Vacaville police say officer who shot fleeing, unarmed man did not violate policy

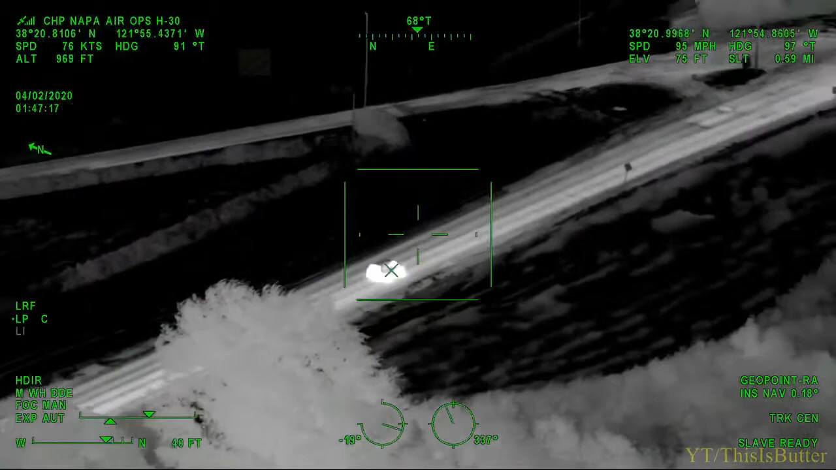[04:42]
Someone copy. Break H30. Did you have shots fired from the vehicle?
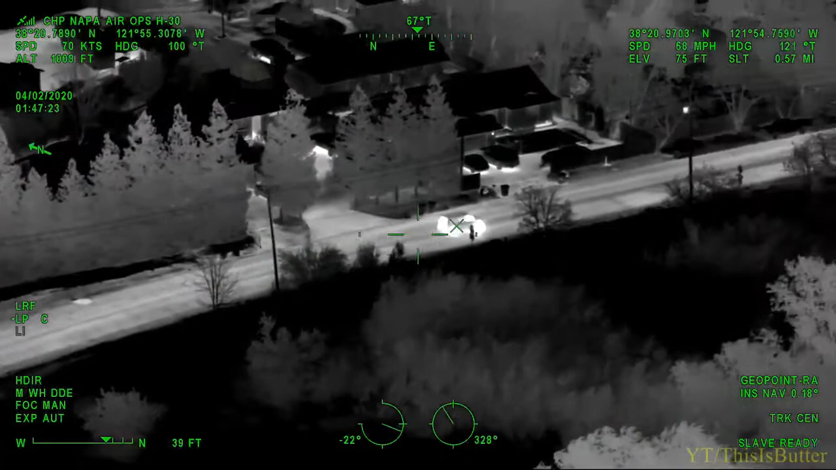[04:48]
H30, I thought I heard a unit say there were shots fired. I'm not sure. We are recording.
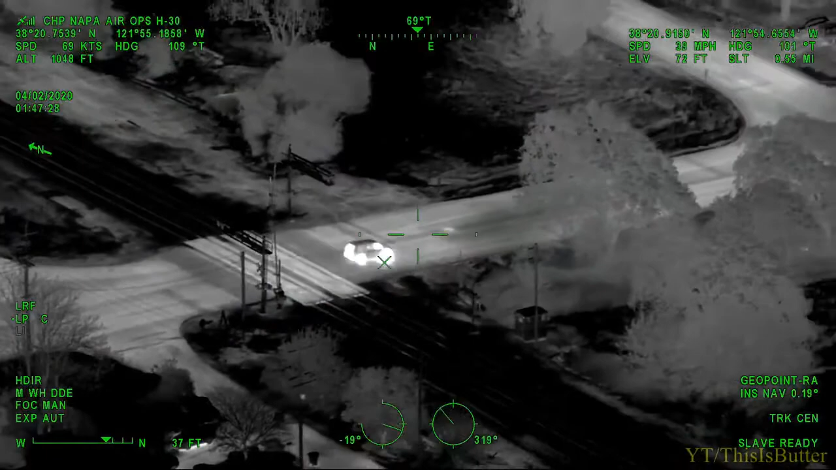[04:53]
We're now past Pacific. And we're making a right turn onto South A Street. I'm going to come around on the left. Okay. Copy. Past Pacific on A Street.
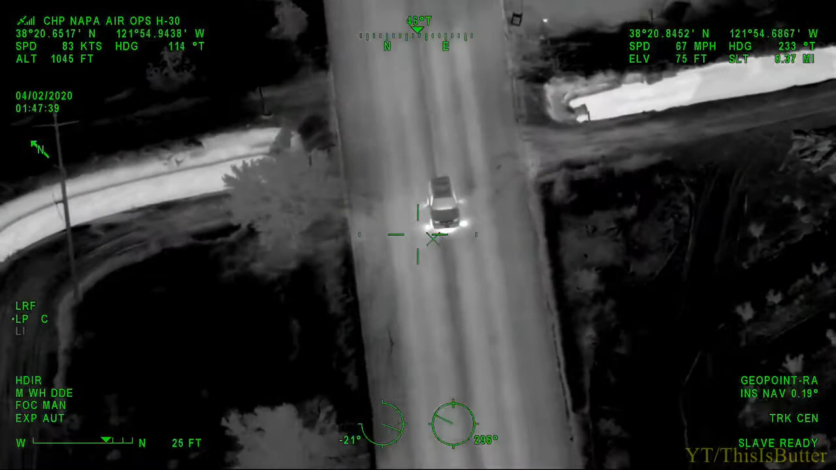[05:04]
Vacaville, Sam 13, let's get a unit on MRS, Leisure Town, in case they turn back around. Alright, good. You got visual over it? Right. I do.
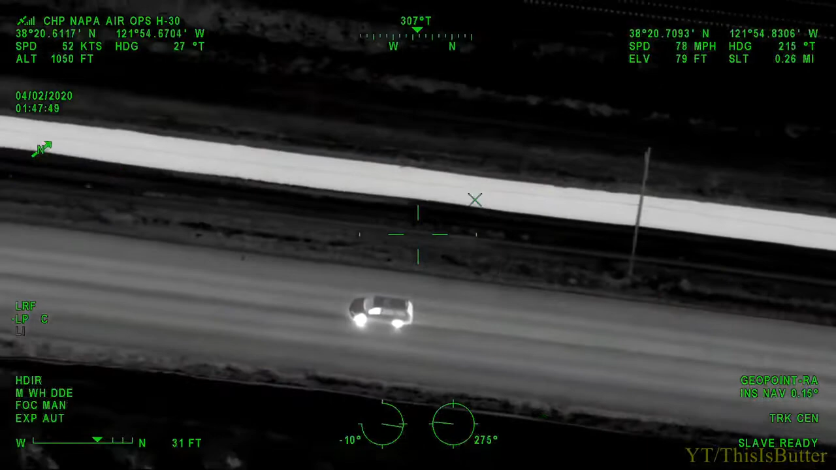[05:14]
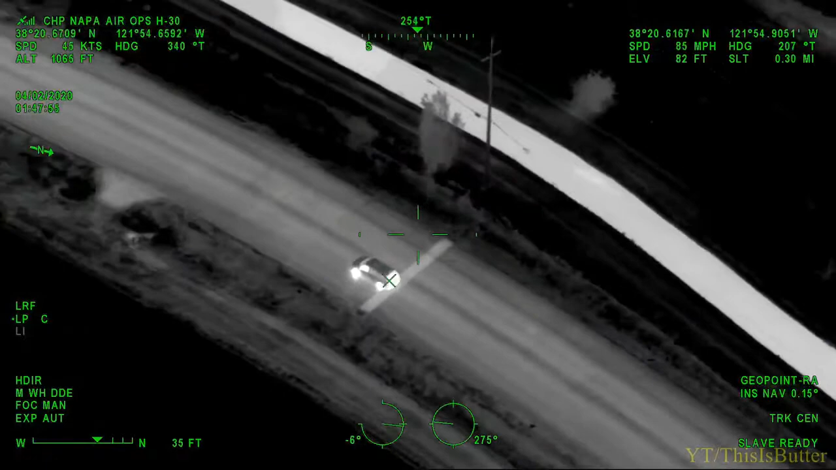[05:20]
H30 continuing on South A Street at 90 miles per hour.
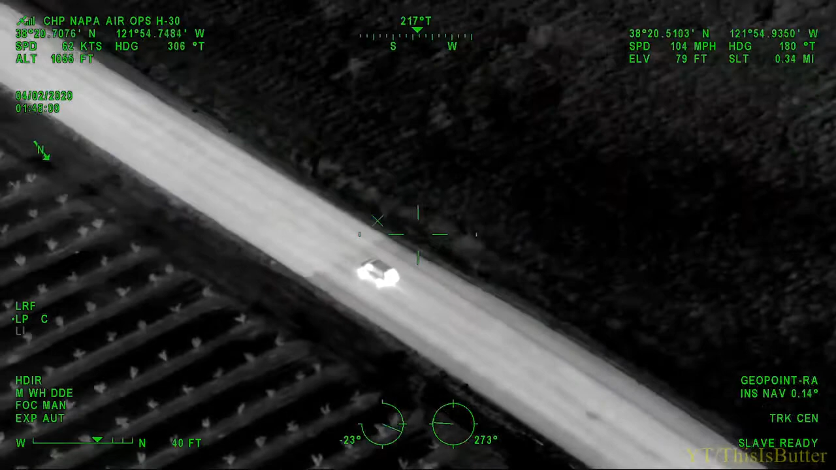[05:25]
Can you fire with them? Make sure we're coming down. Copy. South A Street, 90 miles per hour.
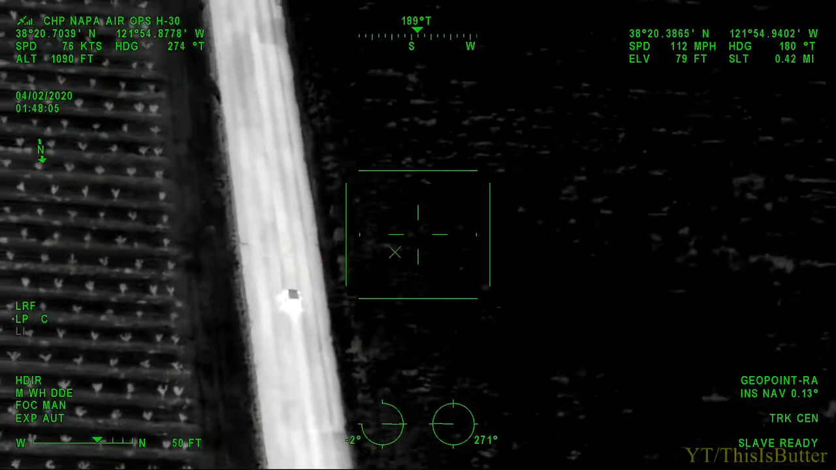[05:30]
And all units be advised, first one. Sergeant, shots fired at Edwin and Elmira. Unknown permanent. We're going to respond. H30 passing Meridian at 80 miles an hour. H30. Golden Gate H30, we're still on. Tom 1, can you take Meridian Elmira right now? Please come. Meridian. Head towards the Vacaville headquarters, cannon at Bandon. H30, just confirm it. Copy, cannon Bandon, units at Fry, Alamo.
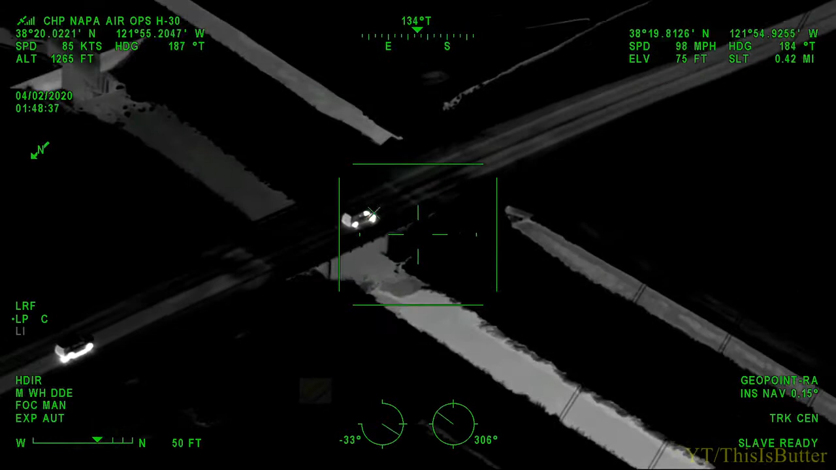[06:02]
H30, looks like we're on Meridian. We're going to be approaching Fry, I think. Not sure, we're still pretty far out in the country.
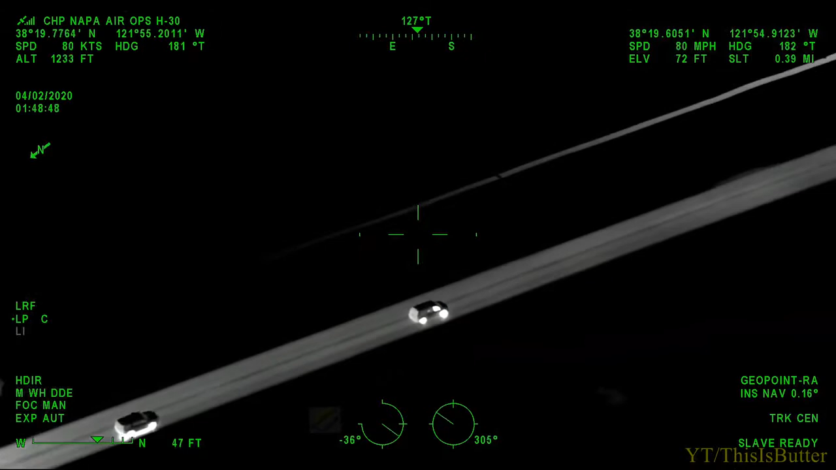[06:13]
We're going to go on eastbound 80, parallel. Copy. Panther 86, eastbound 80, parallel. PC 4245 on an officer, shots fired by arms from Elmira, Edwin. Have continued units to my location, please. Copy, shots fired, Edwin and Elmira. 37, Adam. 2.
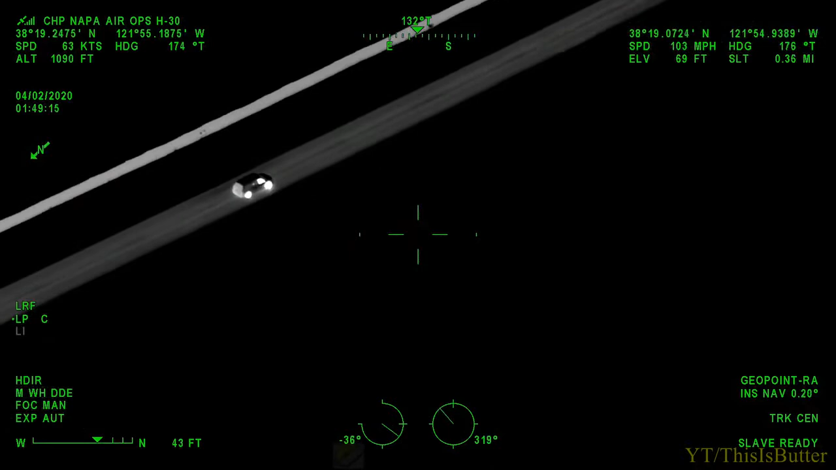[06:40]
Going to Sam 13, answer up. And 26, I'm 97. Where the shots are fired at Solano. We're inquiring with both now. Looks like it's Solano SO that had shots fired. Units going to Edwin and Elmira, 1062. I'm still trying to inquire if it's good. The speed's good. Okay. H30, go. Golden Gate H30, we're on Meridian. We're now past Hay, approaching McRory.
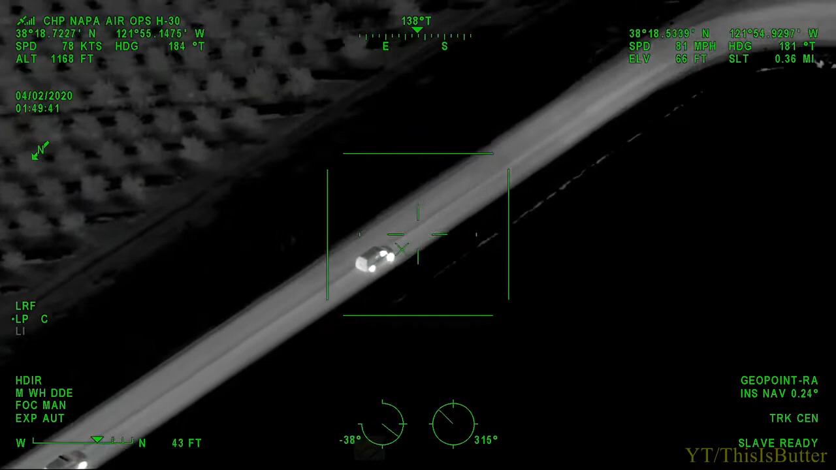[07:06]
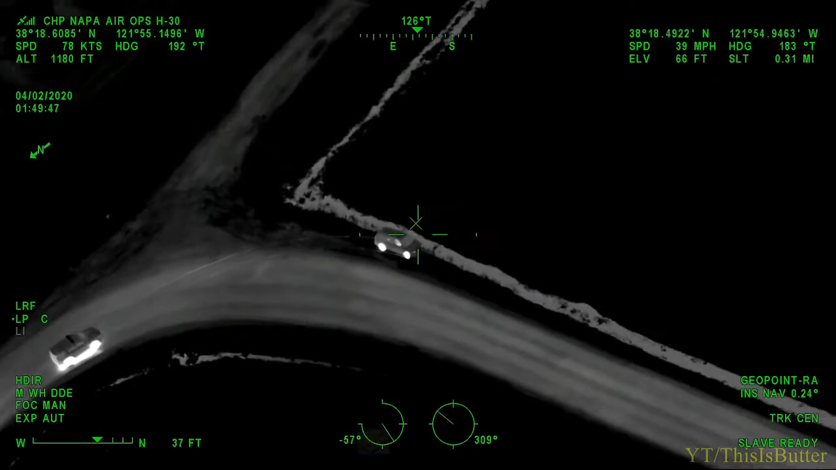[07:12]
We're going to be TC towards the end. He went off in the ditch. McRory at Meridian. Vacaville H30, Footvale McRory at Meridian at the hard right turn.
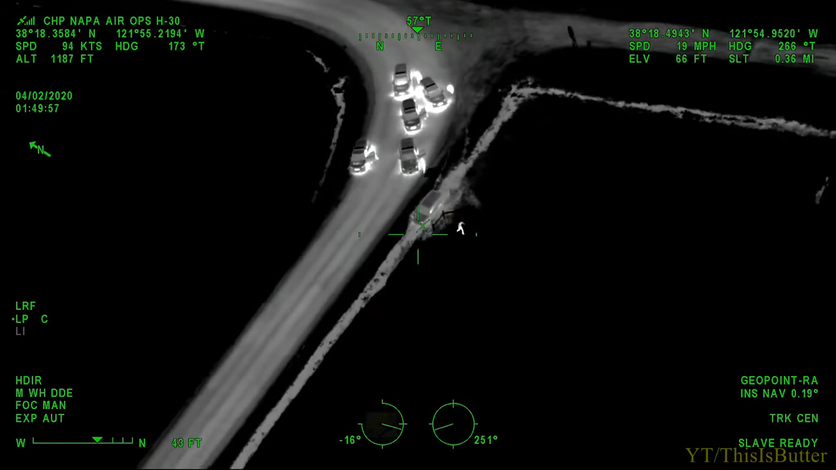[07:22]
Vehicle TC'd in the ditch. He's running now southbound out into the field.
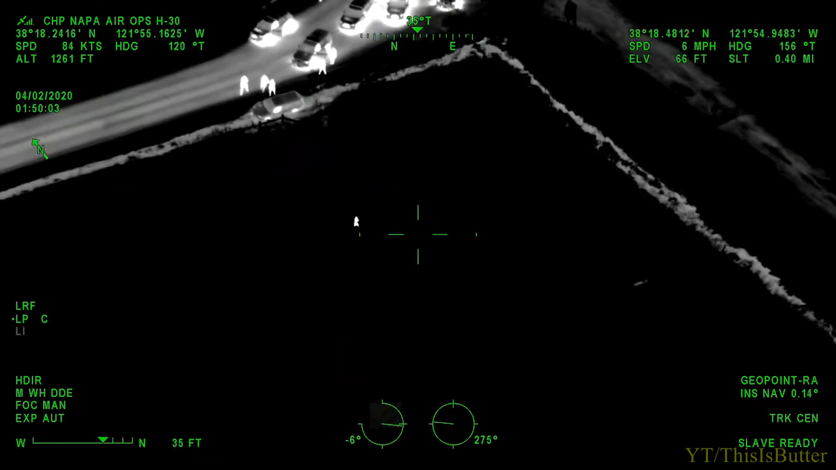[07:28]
H30, McRory at Meridian.
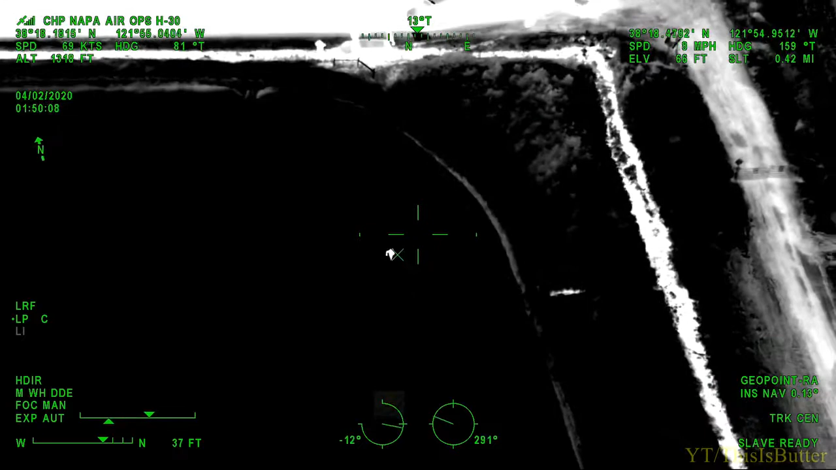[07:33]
Looks like it's TC'd on Meridian in a ditch there. I'm confirming they had just passed K when they keep beat.
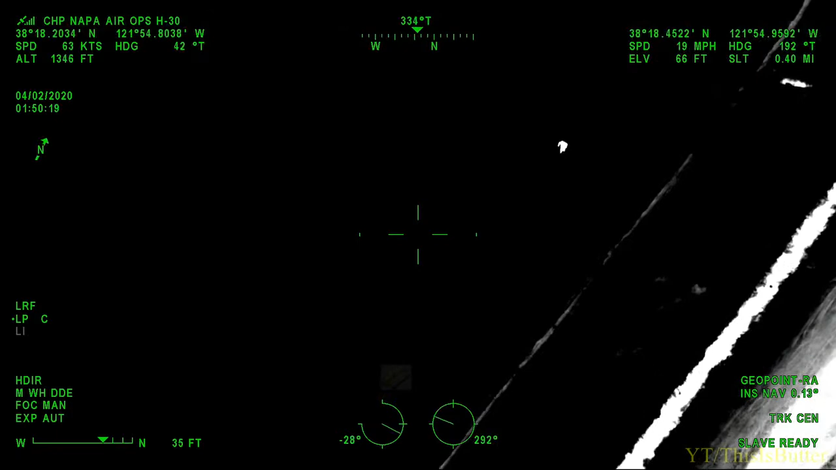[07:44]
3-2, I'm in foot pursuit. He went across. He keeps reaching into his waistband. I don't know what he's reaching for. H30, McRory at Meridian.
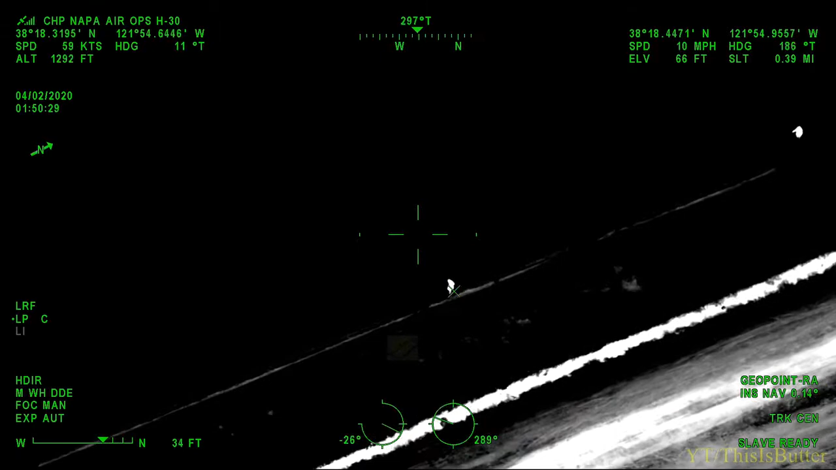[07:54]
He's at the end of Meridian at the right turn. He TC'd into the ditch and he's footvale. Vacaville's in foot pursuit.